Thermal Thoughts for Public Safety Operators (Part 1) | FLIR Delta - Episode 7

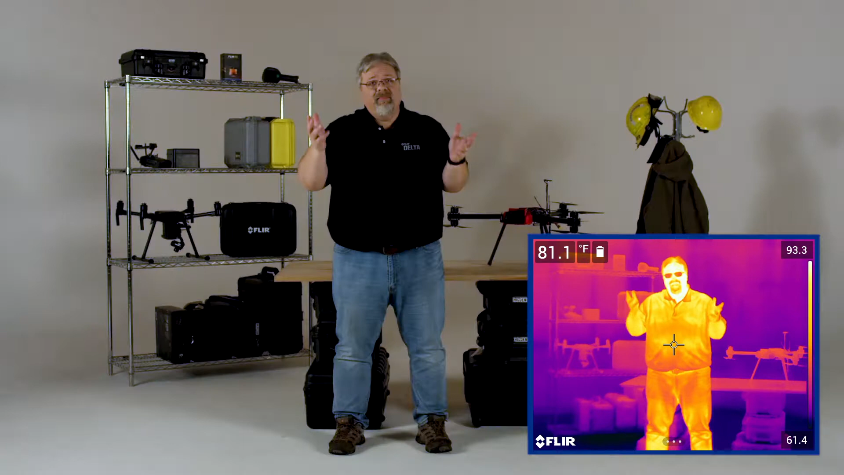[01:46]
On screen: spot 81.1°F
And if the lighting is good, they make great pictures. If not, not so much. With thermal cameras, we're concerned with heat, not light, but the same concept applies.
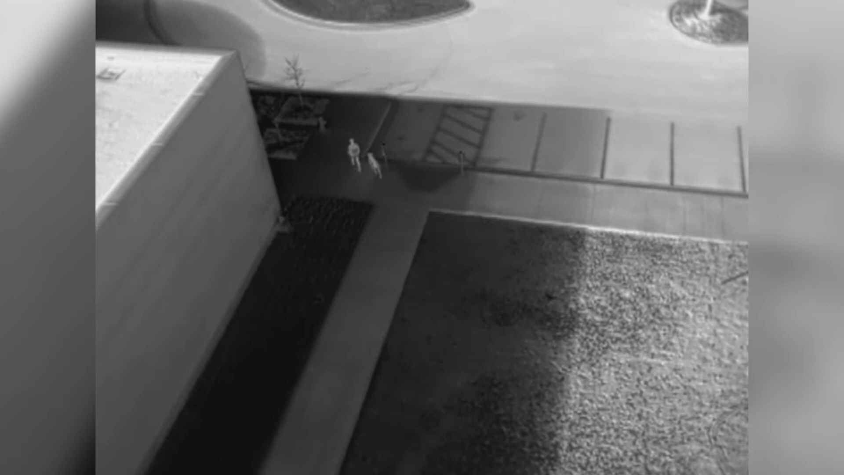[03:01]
So solar loading is the absorption of the sun's thermal energy by the objects you're trying to image.